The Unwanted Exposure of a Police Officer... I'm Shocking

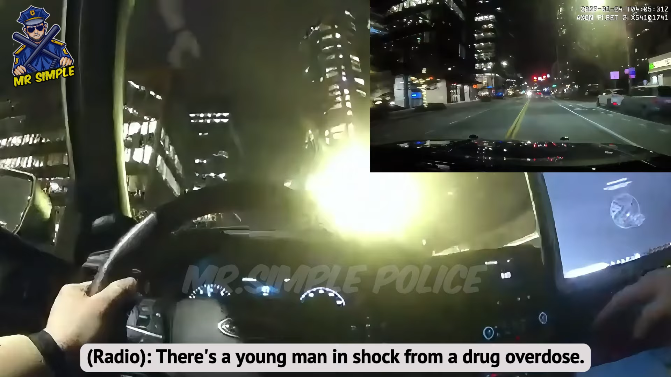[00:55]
Suddenly, the center reported that a young man was in shock from overdosing on illegal substances.
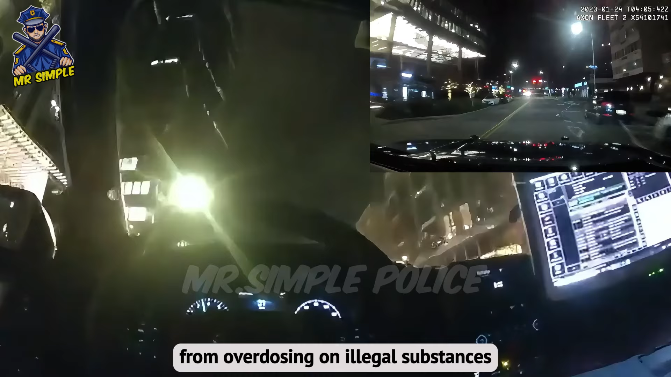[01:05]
Police assistance is urgently needed. Immediately after receiving this urgent assignment, police turned on their sirens and accelerated to the reported location.
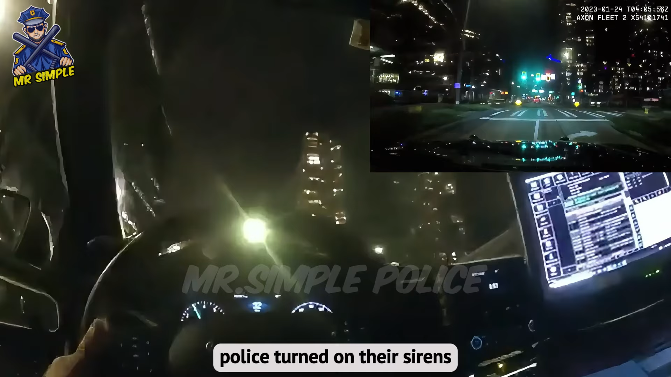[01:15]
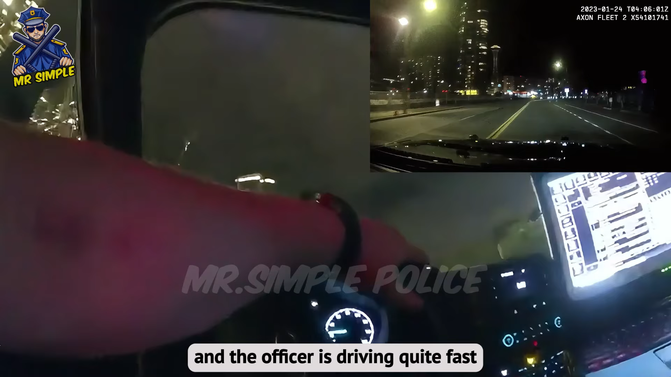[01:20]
Although it is an emergency and the officer is driving quite fast, he is not using the siren.
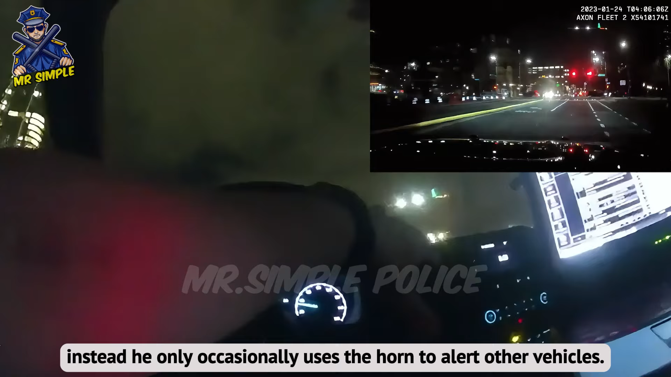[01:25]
Instead, he only occasionally uses the horn to alert other vehicle.
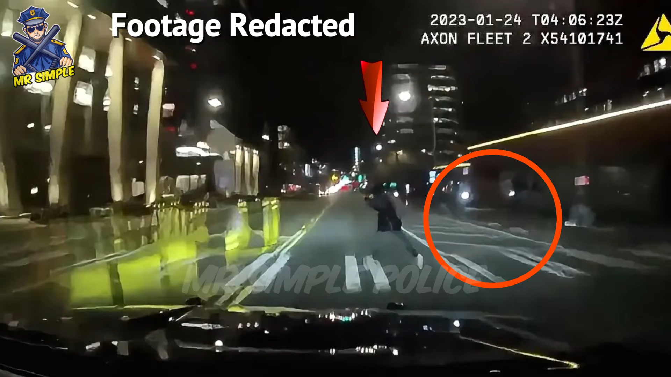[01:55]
Just as the police car was about to pass the crosswalk, a girl suddenly appeared running across the road, because the officer was driving too fast at 74 miles per hour, couldn't avoid her and crashed directly into her.
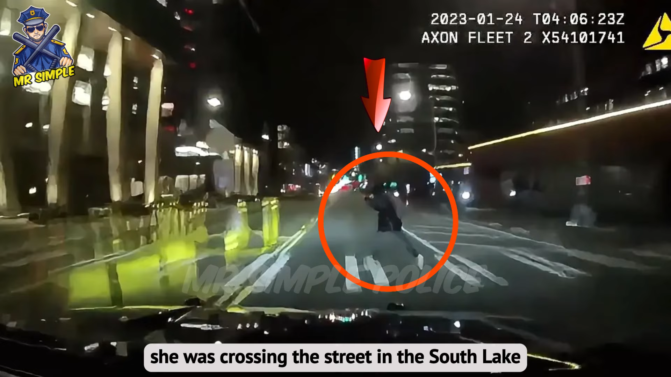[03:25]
That night, she was crossing the street in the South Lake Union area when she was struck by a police car.